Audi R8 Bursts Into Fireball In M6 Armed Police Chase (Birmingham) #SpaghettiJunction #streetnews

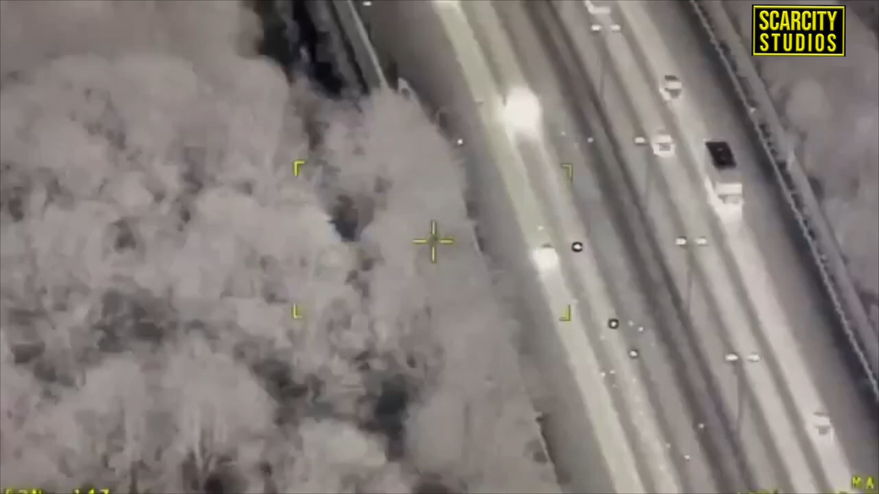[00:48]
aldi r8 on august burst into flames during the police chase on the
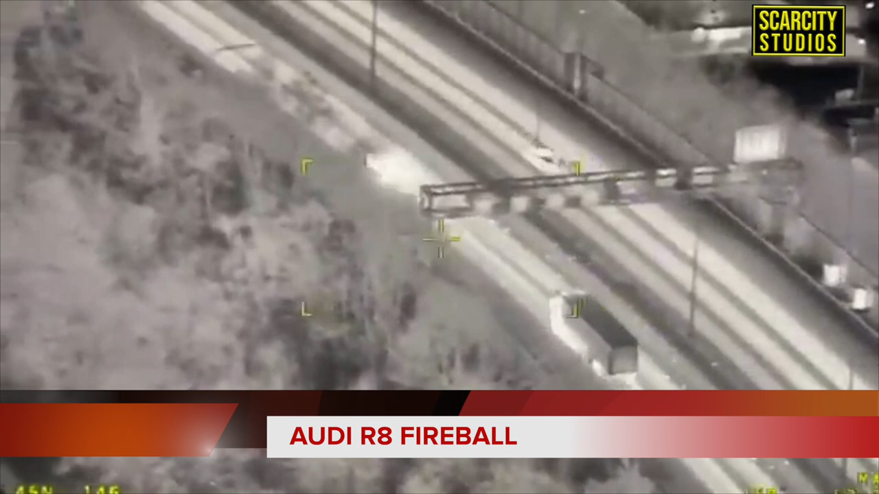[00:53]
m6 motorway west midlands police have been pursuing the driver from the ground and a helicopter
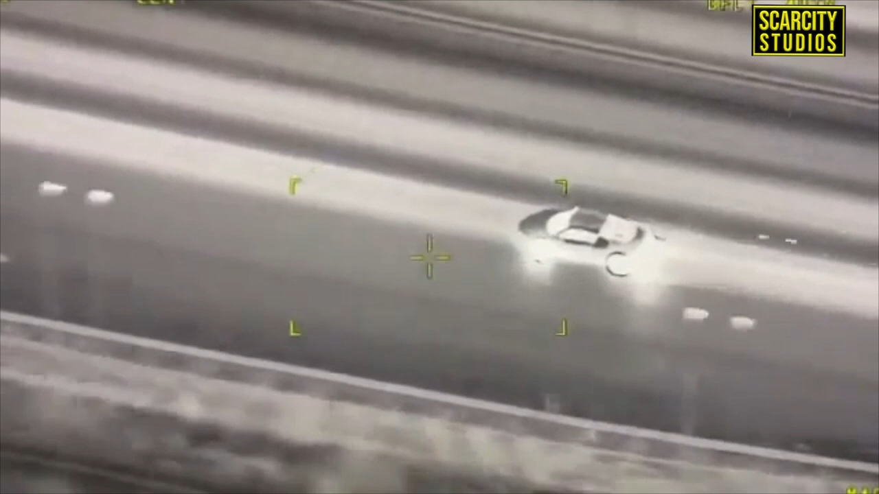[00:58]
was also out chasing the suspects they were suspected of carrying firearms and
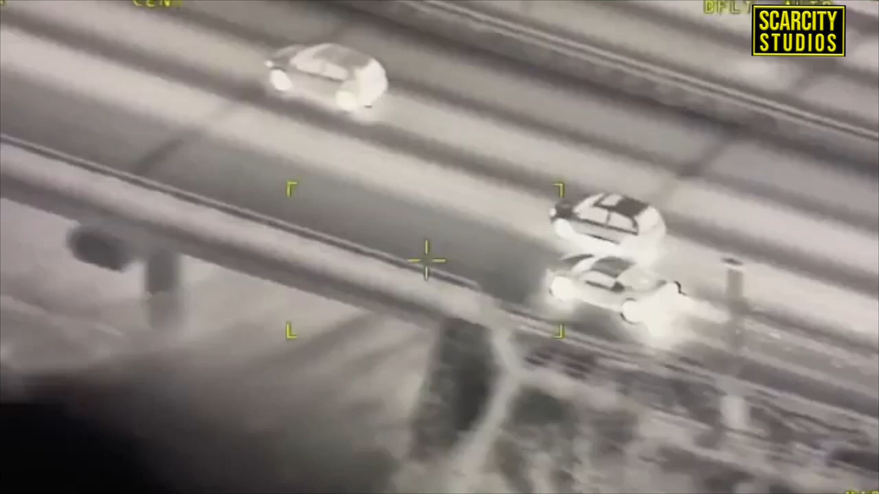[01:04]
as we've seen in the past few weeks the amount of shootings and murders in birmingham due to firearm related crimes the police are definitely going to be focusing a lot of resources on that they used infrared cameras to show the car was losing its tire and
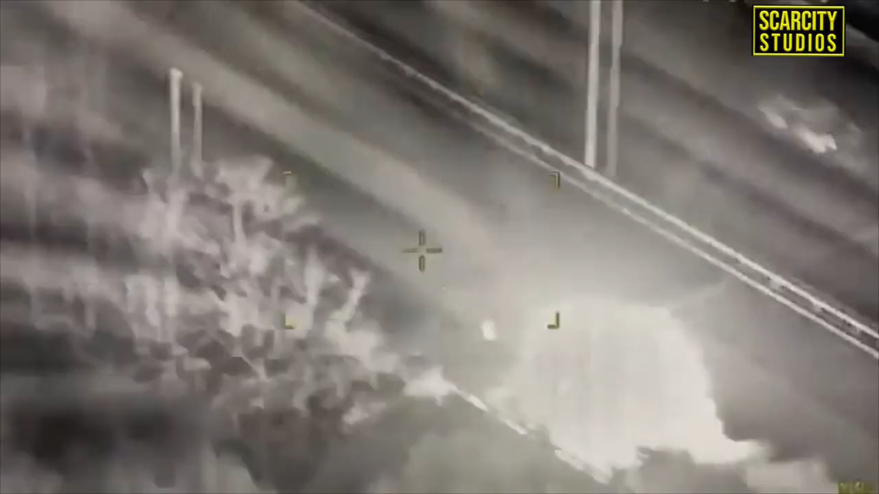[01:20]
shedding bodywork as sparks began to fly as it undertook a number of vehicles in lane one at spaghetti junction the back of the car then erupted into a fireball and the driver continued his journey in a bid to evade catcher the police audio
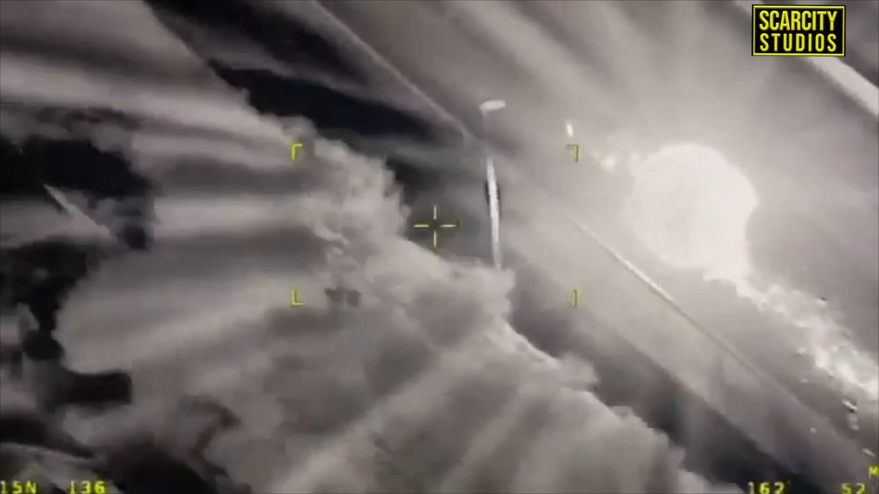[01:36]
revealed that both tires were on fire and it came to a stop on the exit slip road at junction six
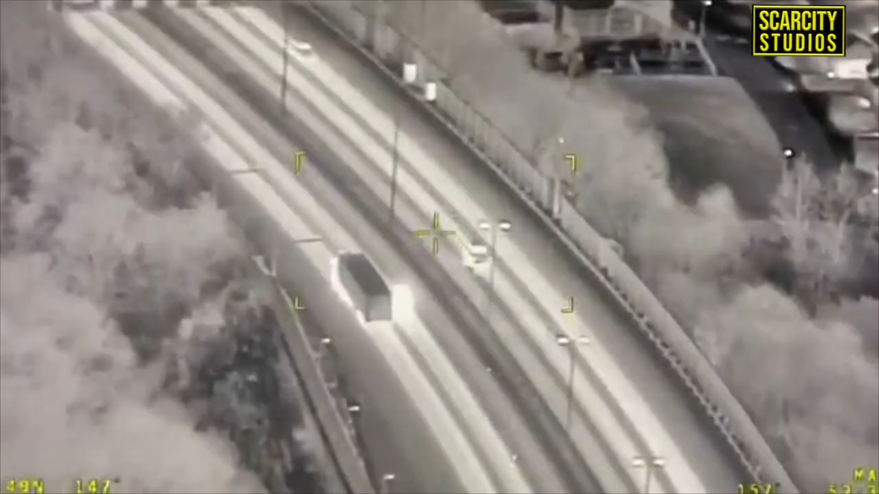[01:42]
and past
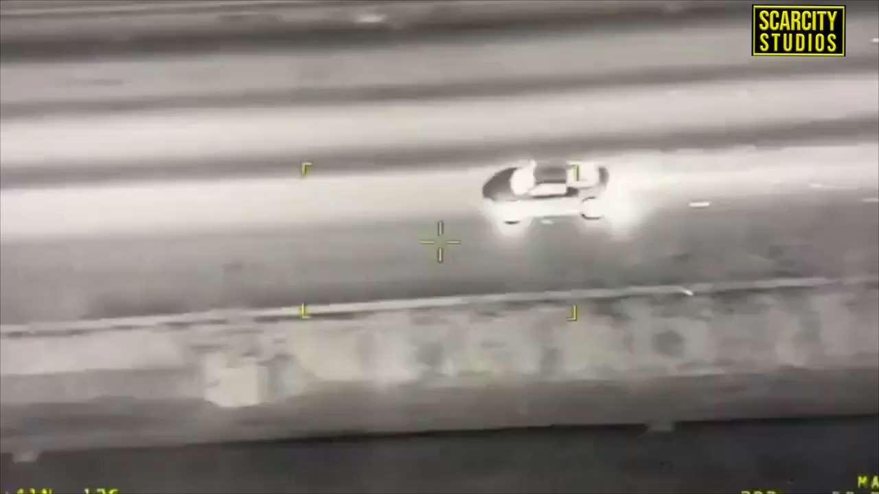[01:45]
five one vehicle still lane one uh bearing between the shoulder and lane one undertaking uh on the shoulder
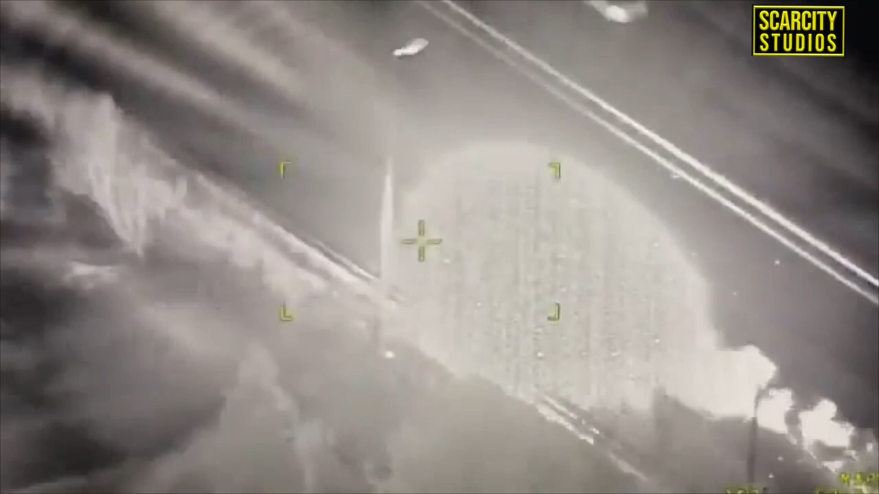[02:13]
uh and past five one back into lane one and uh got uh heavy sparks or fire from the rear of the vehicle back into the shoulder vehicles continuing just uh approaching the exit to six seven so we're going to need fire brigade at this place uh fire brigade at this location
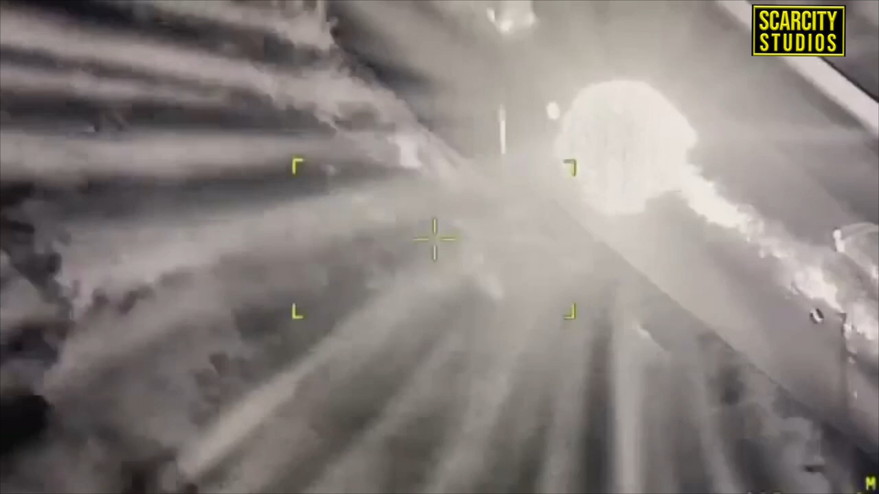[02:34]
so we're going to need fire brigade at this place uh fire brigade at this location
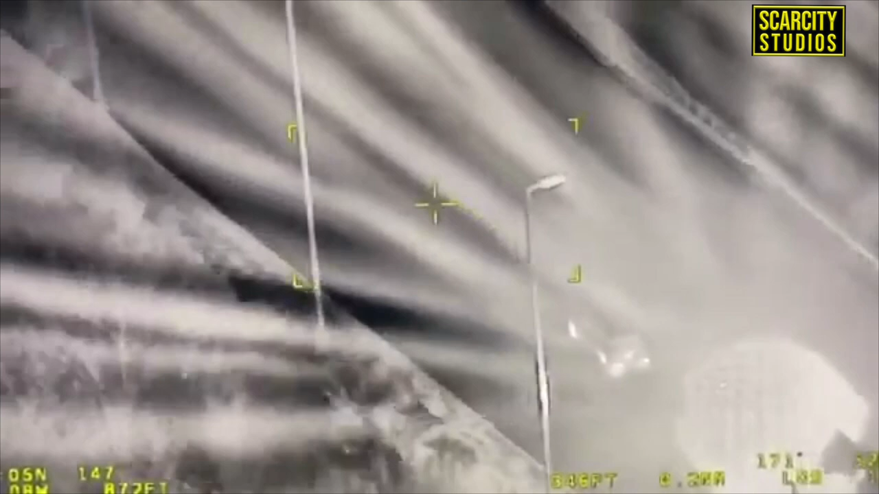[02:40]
and past five one uh vehicles through the t-pack on the exit to six
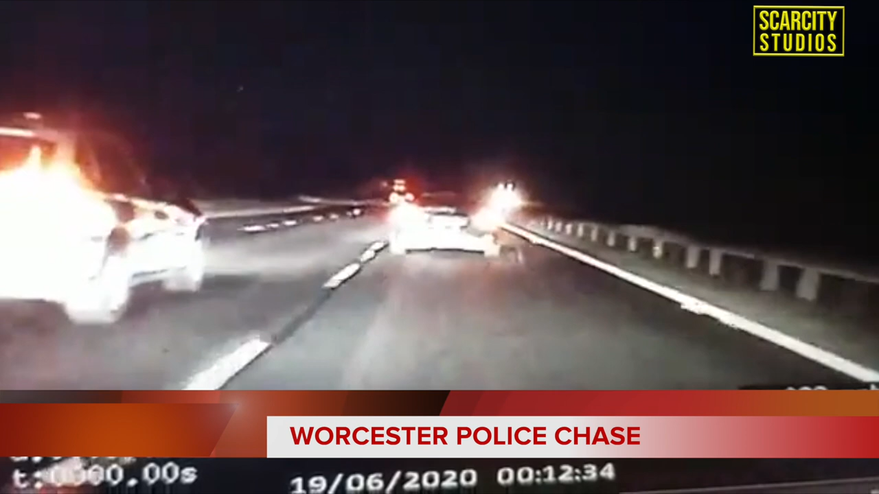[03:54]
it happened in the early hours of the morning the operations patrol unit in worcester began following a car that was reported stolen on the m42 the
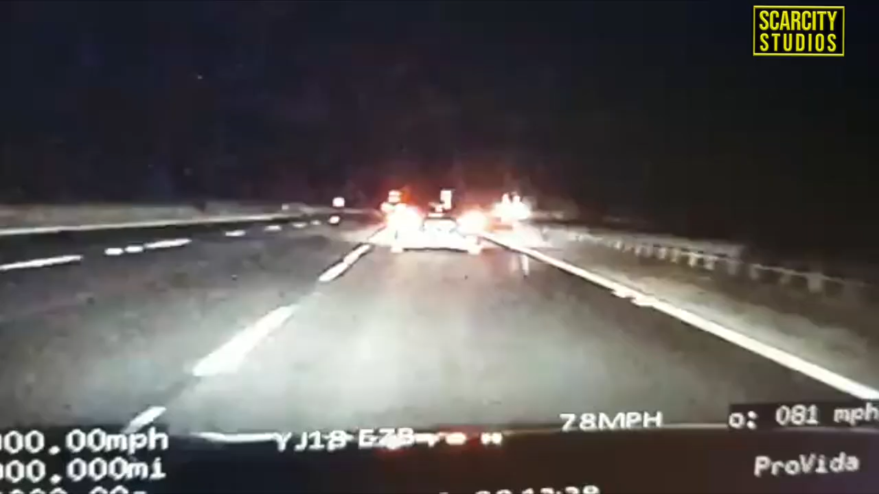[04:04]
pursuit continued onto the m40 when the worcester team was joined by two cars from warwickshire police the police then used a technique called boxed in as they chased the car with the manoeuvre recorded on dash cam the footage shows the